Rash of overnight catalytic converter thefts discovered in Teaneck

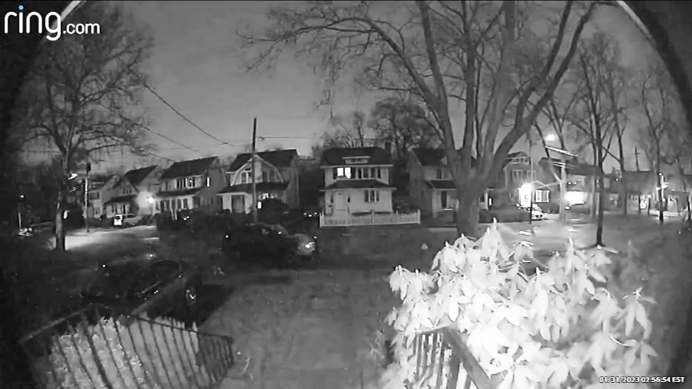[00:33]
The suspects were seen on camera as they walked into driveways to find the vehicles they were targeting. Guys wearing dark hoodies.